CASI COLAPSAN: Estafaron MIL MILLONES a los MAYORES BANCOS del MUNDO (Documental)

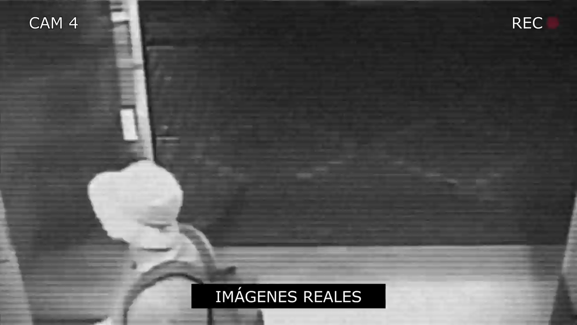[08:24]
pero dos de los secuaces que iban a recoger el dinero en los cajeros automáticos no tenían experiencia y causaron un enorme problema a los Carvanac. Mientras sacaban dinero de los cajeros automáticos pirateados, un residente taiwanés se acercó al banco. Cuando los hombres se dieron cuenta de que había alguien esperando en el cajero, se pusieron nerviosos y se fueron a toda prisa,